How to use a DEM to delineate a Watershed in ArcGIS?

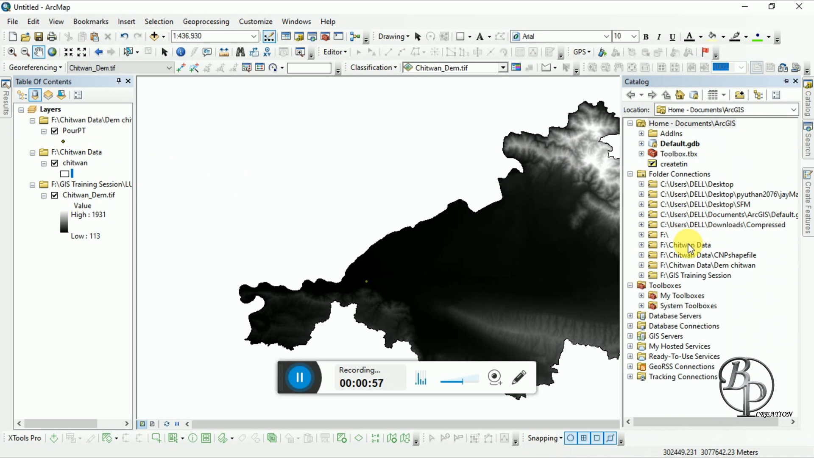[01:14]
it on the desired location go to new and create a shape file
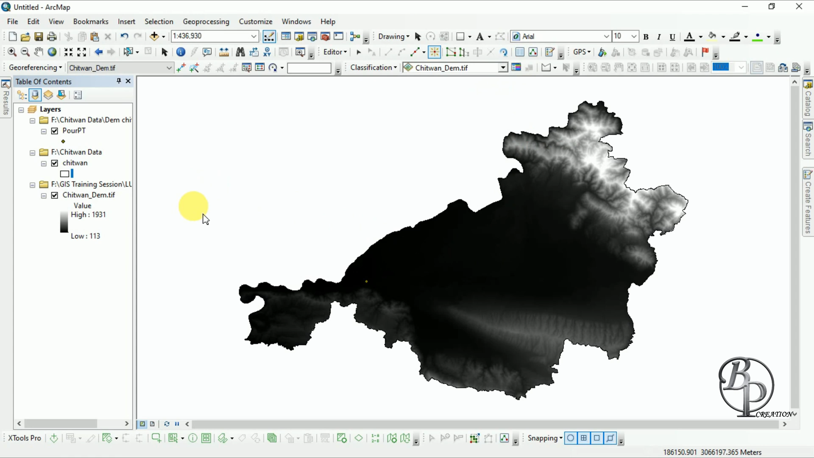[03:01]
have to go to the arc box tool and then to spatial analysis tool and then to hydrology
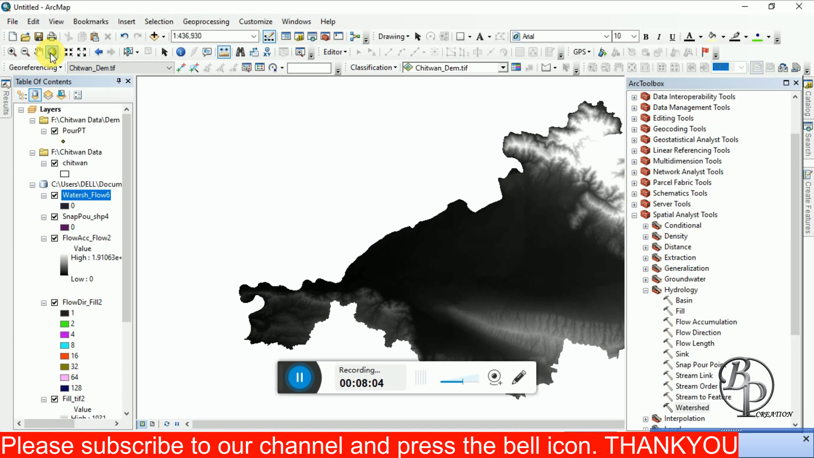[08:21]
from that point we have got this